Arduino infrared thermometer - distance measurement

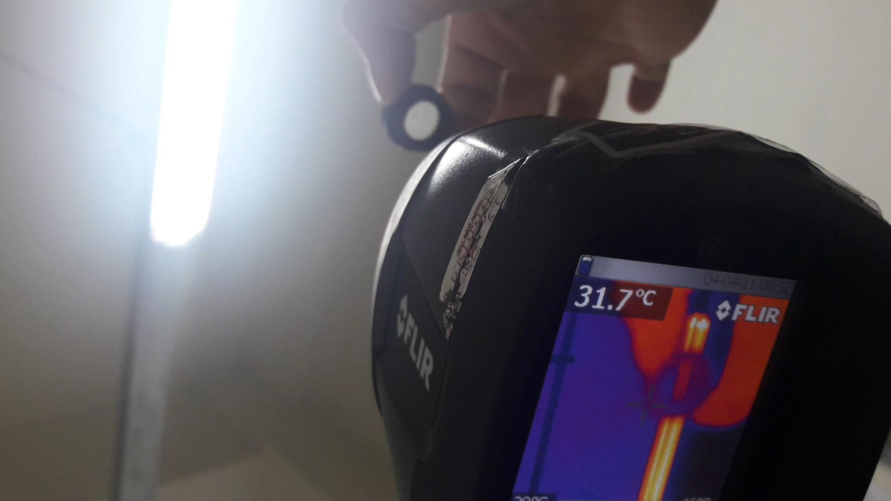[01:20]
On screen: spot 31.7°C
Look detail at the lens, it's not made from glass, but from material that can focus infrared source from object.
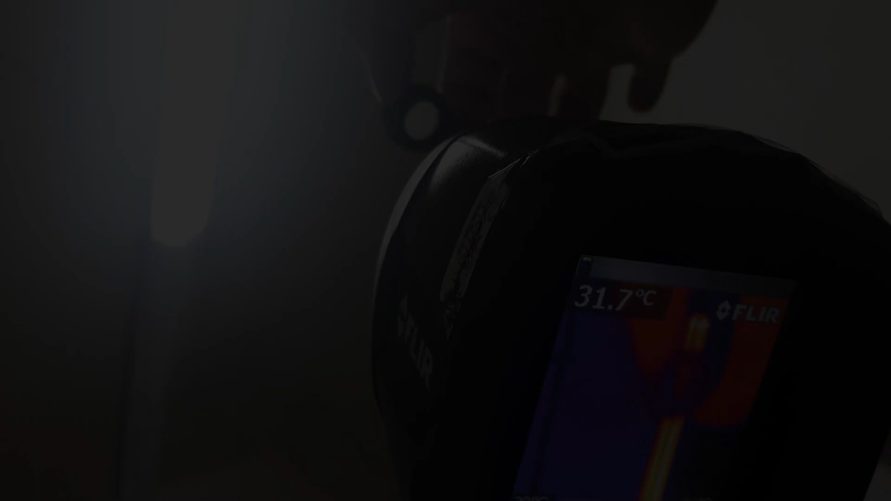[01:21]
On screen: spot 31.7°C
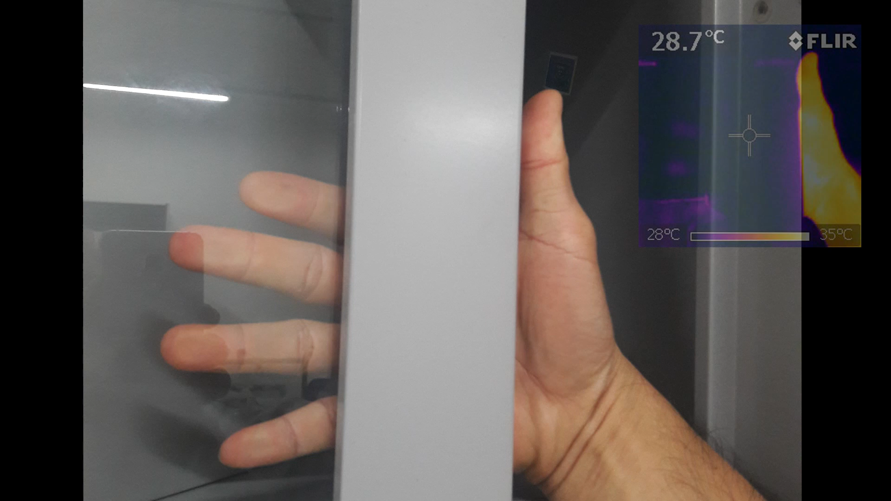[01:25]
On screen: spot 28.7°C, scale top 35°C, scale bottom 28°C
It is because glass totally absorbs infrared. So what if we use the lens for GI906 sensor?